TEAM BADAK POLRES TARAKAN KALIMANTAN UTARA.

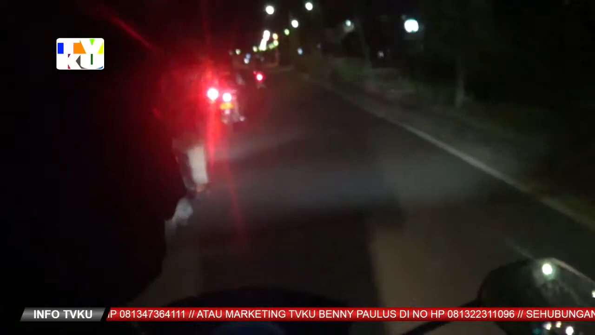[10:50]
Secara tiba-tiba, anggota tim kami melihat ada segerombolan tanah muda